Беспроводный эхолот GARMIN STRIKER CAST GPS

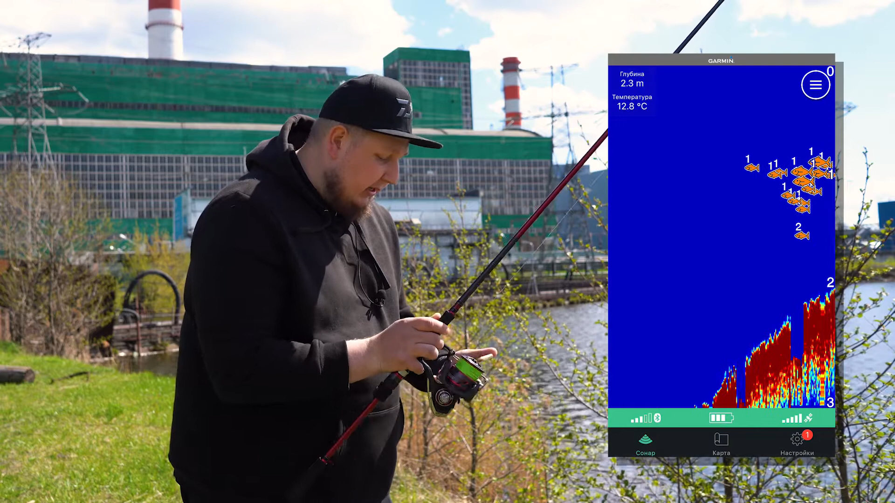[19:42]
On screen: depth 2.3 m, water 12.8°C
Очень большая стая рыбы сверху. Скорее всего, это какая-нибудь платва. Возможно, уклейка.
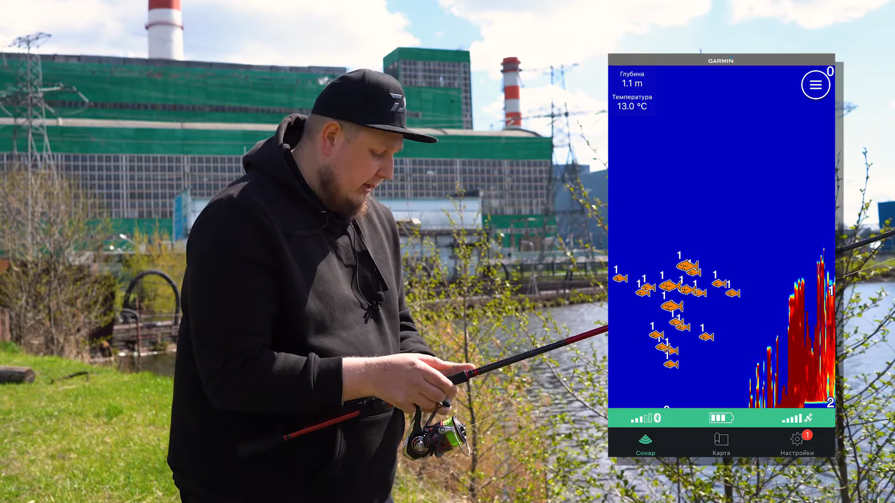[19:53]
On screen: depth 1.1 m, water 13.0°C
Окунь навряд ли будет такой стоять. Большой стая, толще. Это какая-то белая рыба. Давайте тогда еще контрольно здесь сделаем заброс.
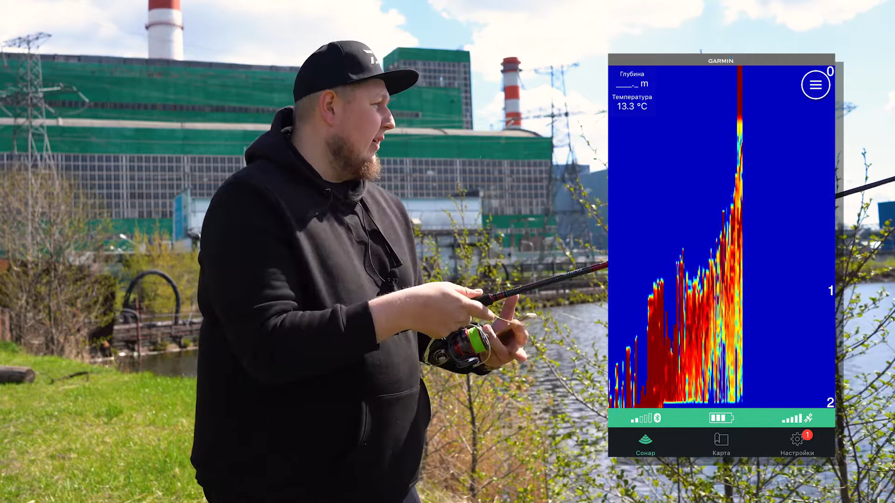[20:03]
On screen: water 13.3°C
Раз такая стайка есть, может быть, немножко с другой траектории. Рассмотрим ее. Забросил я примерно на 15 метров.
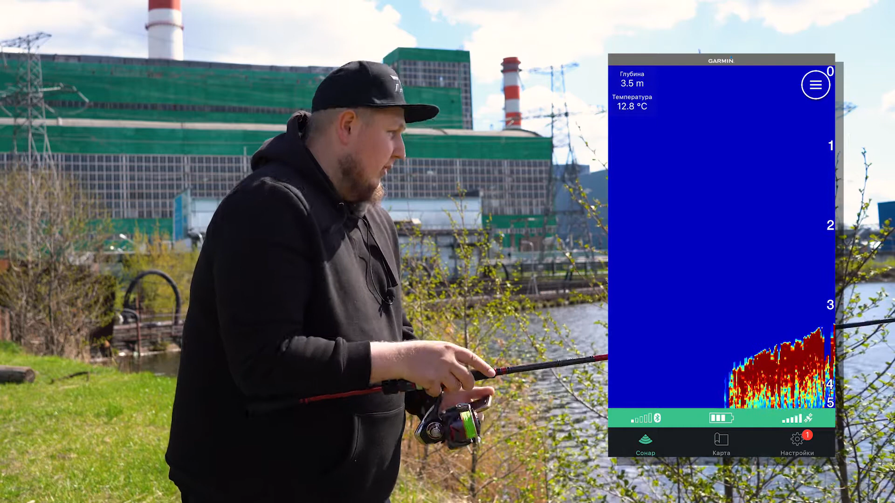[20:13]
On screen: depth 3.5 m, water 12.8°C
Недалеко. Хочу сразу увидеть эту стаю. Вот ведем мы на трех метрах. Сейчас чуть-чуть левее у нас халот уходит. И здесь, возможно, стаю мы уже не увидим.
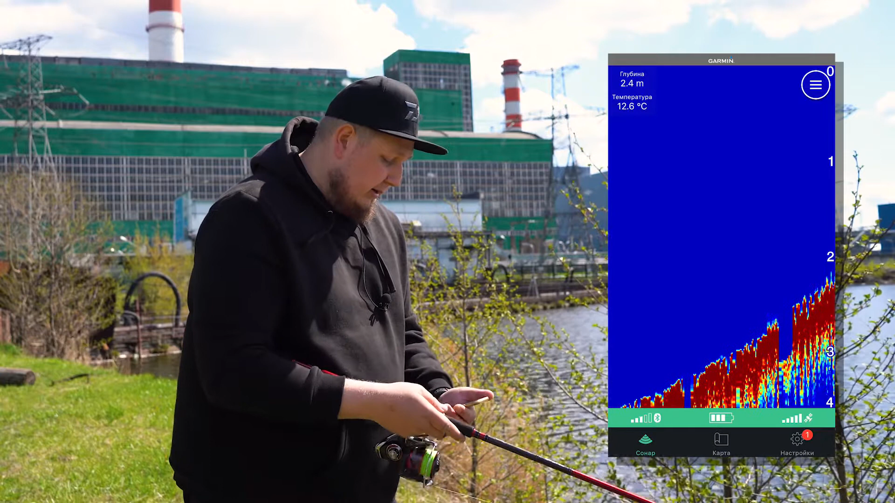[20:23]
On screen: depth 2.4 m, water 12.6°C
Да, здесь уже той стайки, которую мы видели, нет. Есть другая рыбка. Но это не то.
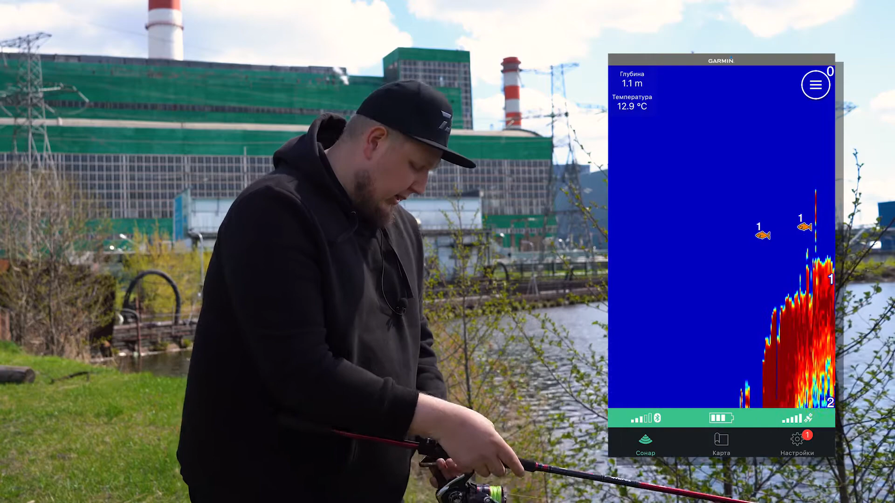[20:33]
On screen: depth 1.1 m, water 12.9°C
Это мелкая рыба совсем. Вот первое место мы поисследовали, покидали наш халот.
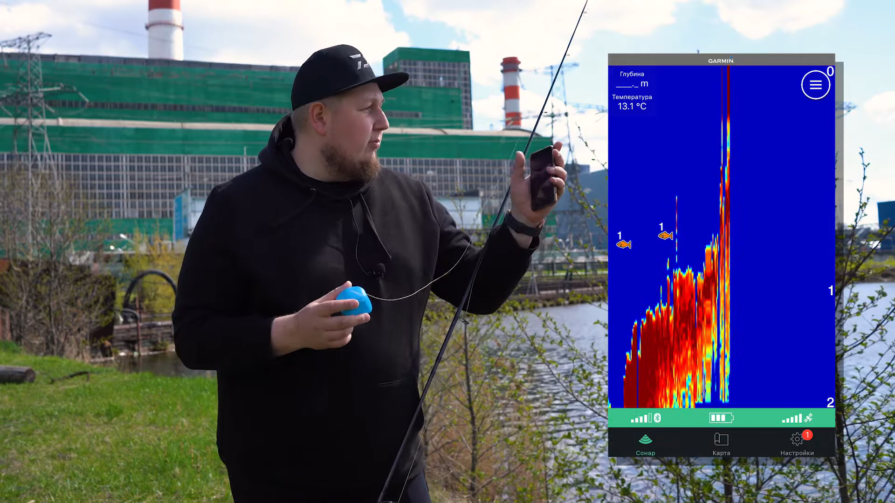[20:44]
On screen: water 13.1°C
И смотрите, мы уже знаем, что здесь есть сверху в толще стайка. Мы можем ее половить на удочку, к примеру. Есть в прибрежной зоне в траве тоже какая-то рыбка.